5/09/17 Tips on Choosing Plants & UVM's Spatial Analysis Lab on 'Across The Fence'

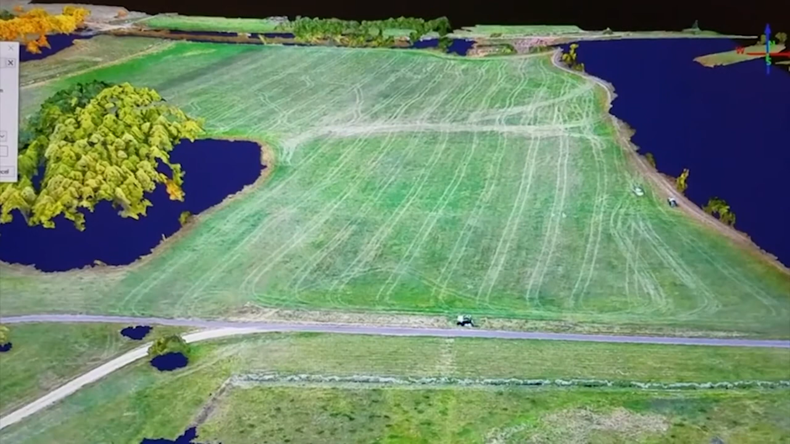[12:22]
of the landscape that's accurate to a couple of centimeters. That allows Barbieri to do detailed models of water flow to help her understand what's happening on the field level.
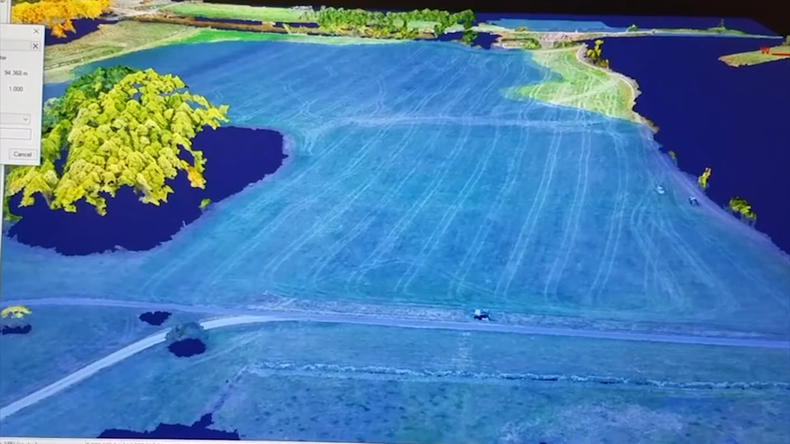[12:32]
Barbieri monitors the greenhouse gas levels on the ground, but the equipment to measure soil emissions is cumbersome and expensive, and the process can be very time-consuming.